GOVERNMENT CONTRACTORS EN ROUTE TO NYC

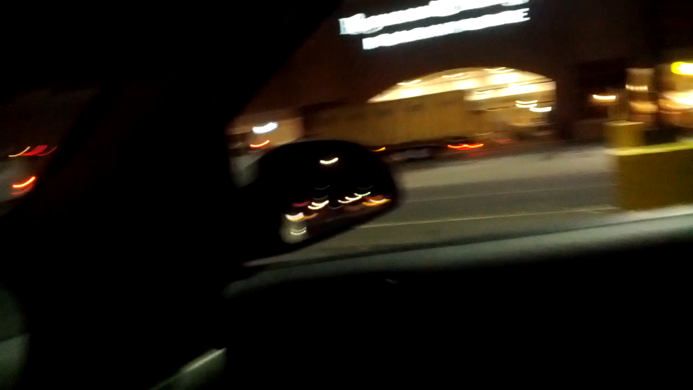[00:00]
Good evening, everybody. My name is Joe and I'm a weapon of mass instruction, and I'm wondering if maybe this is the first of some bad stuff.
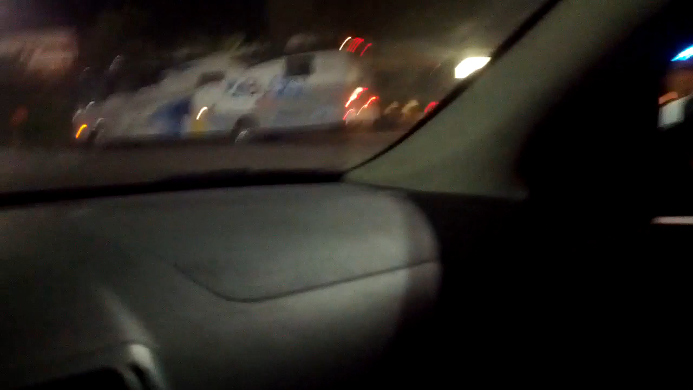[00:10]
What we have here is looks like a van with a trailer,
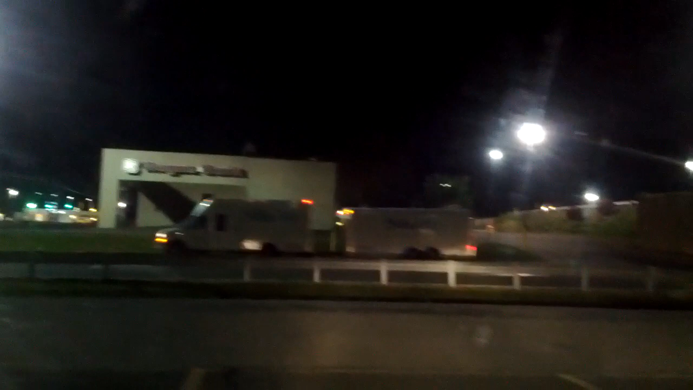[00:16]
a massive bus, and then a pickup truck carrying something in a crate.
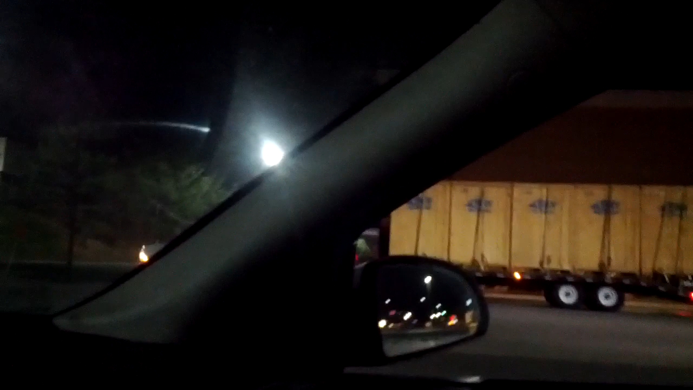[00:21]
And it's all marked blue sky. What was it?